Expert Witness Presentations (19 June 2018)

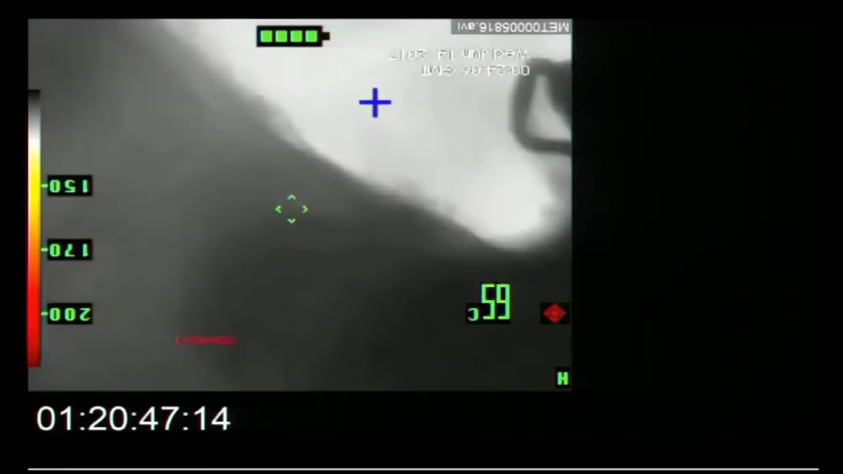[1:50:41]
At approximately 20 minutes past one, the firefighters enter the kitchen, go right into the kitchen,
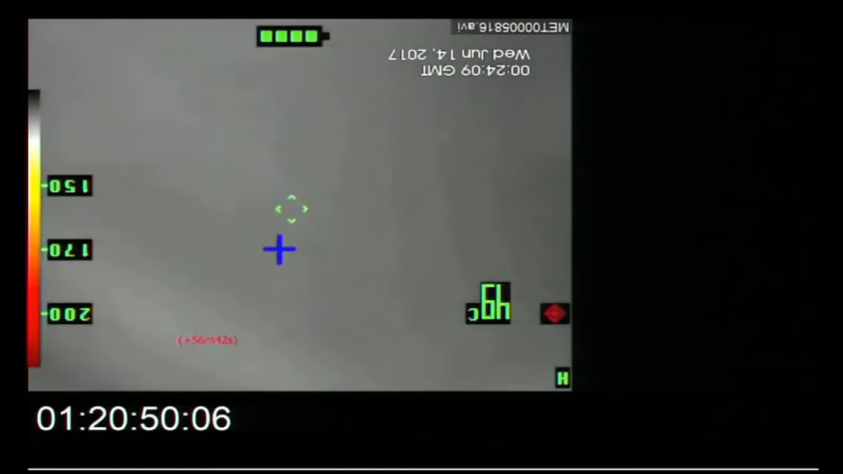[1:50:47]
and they extinguish the fire that was in and around the fridge freezer directly at that point.
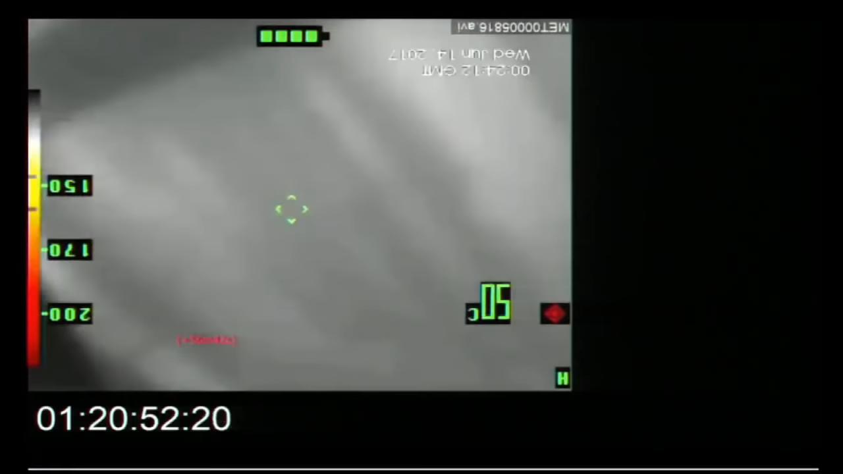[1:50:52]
On screen: spot 50°C
The final portion of the video that you are seeing
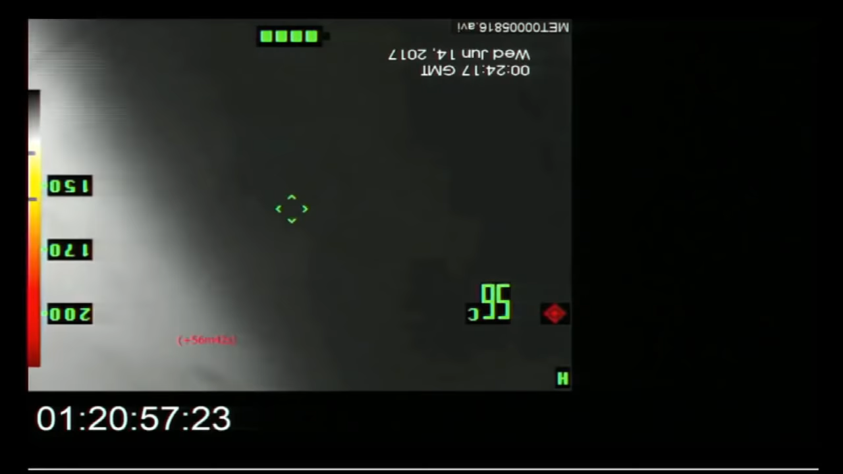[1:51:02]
shows the kitchen once the firefighters have extinguished the fire that was in the kitchen.
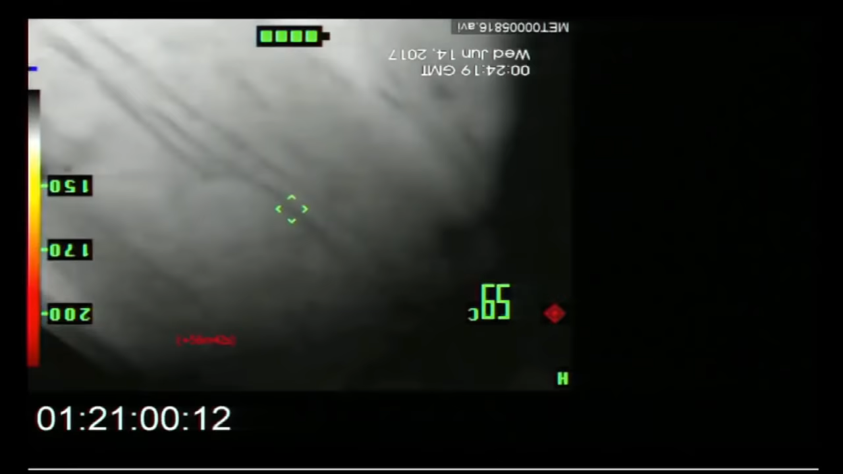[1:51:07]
Some of the items that you can see are recognisable, such as kitchen cupboards,
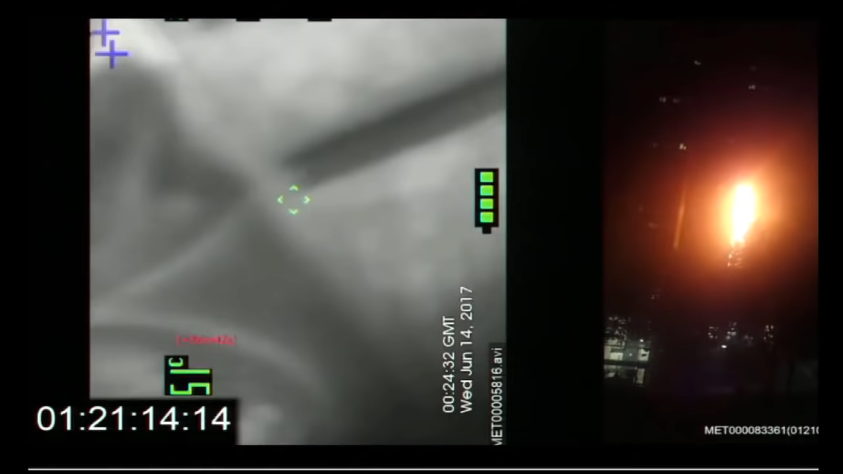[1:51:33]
So again, that's the washing machine.
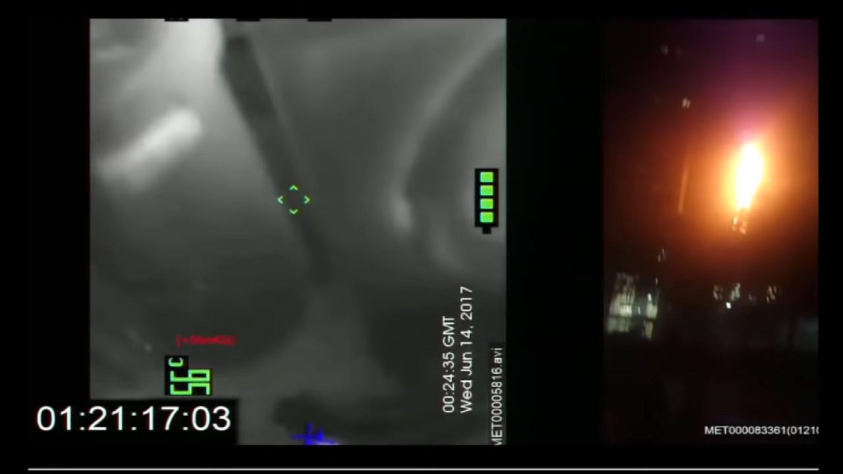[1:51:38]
And there's the bin beside the washing machine.
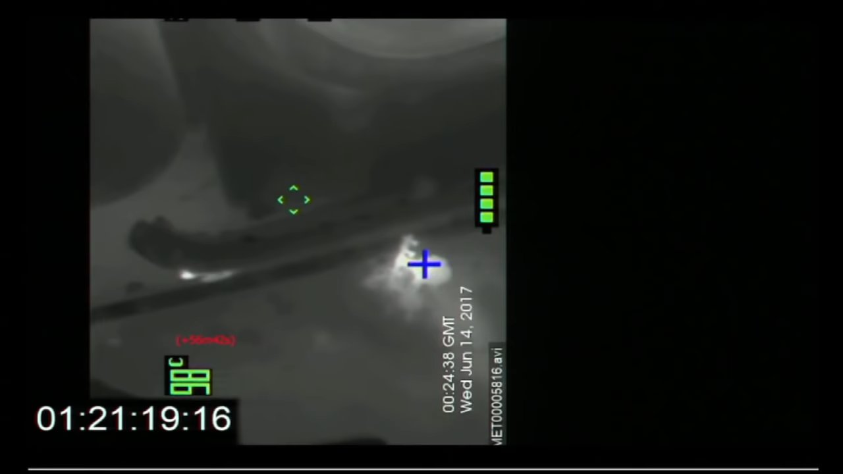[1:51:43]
There's an item on the floor that is hotter than the items around it, which is presumably some fire debris.
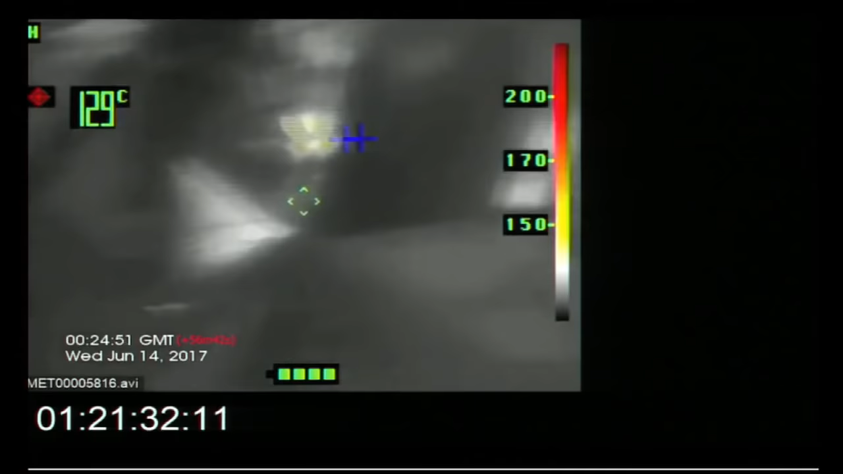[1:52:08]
The fridge freezer can be seen with the top door missing and the bottom door open. That's the toaster, a knife set.
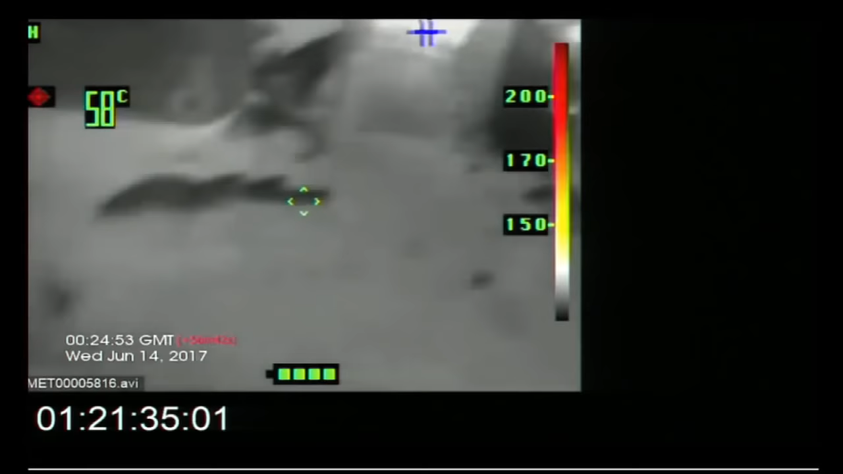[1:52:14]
On screen: spot 58°C
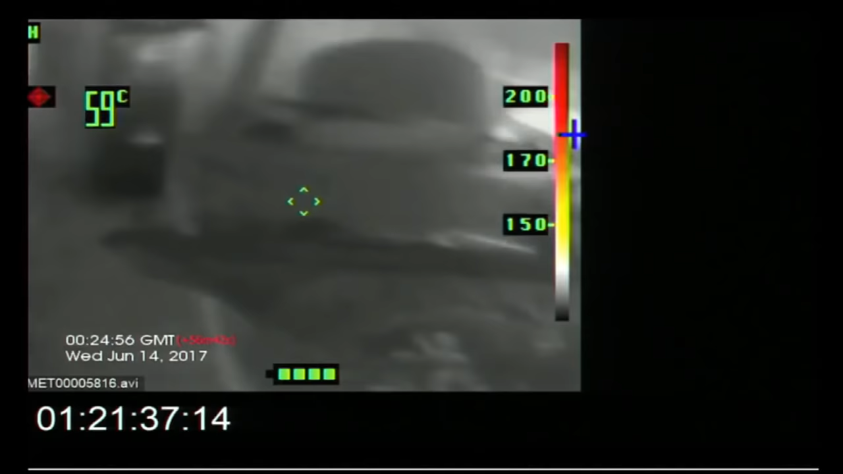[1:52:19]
On screen: spot 59°C
Some of the materials that were left on the draining rack beside the sink.
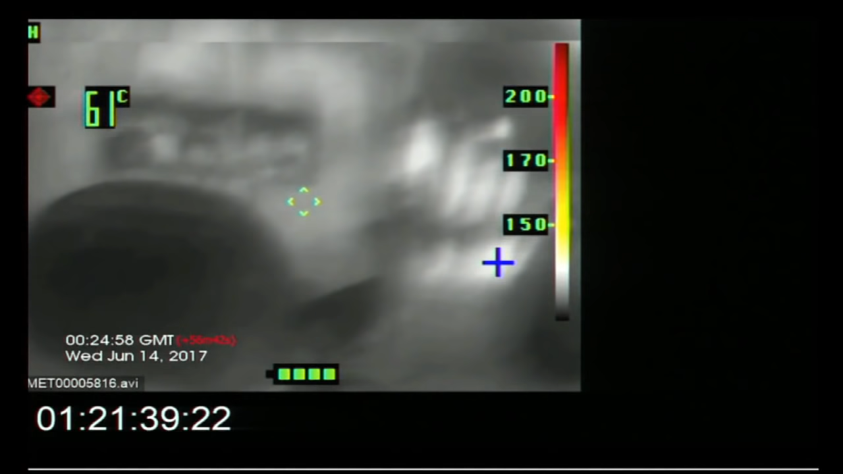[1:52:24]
On screen: spot 61°C
These images, from a fire investigation point of view, are very valuable.